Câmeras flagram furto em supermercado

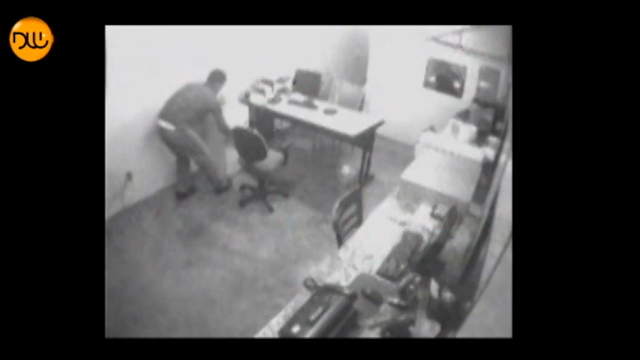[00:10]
Imagens do circuito de segurança captaram um momento em que dois homens invadiram o escritório de um supermercado. O furto aconteceu na madrugada desta sexta-feira, 9 de março, em Fernandópolis. Os ladrões entraram pelo forro, arrombaram 5 cofres e levaram cerca de R$400 mil em dinheiro e cheques.